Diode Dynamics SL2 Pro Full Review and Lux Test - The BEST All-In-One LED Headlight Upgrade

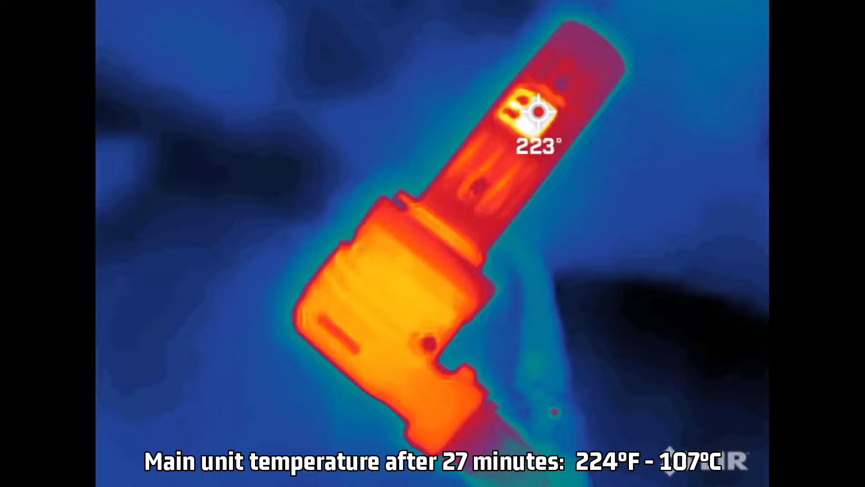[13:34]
my thermal camera recorded a cooler than average for an all-in-one style, 224 degrees Fahrenheit or 106.1 degrees Celsius.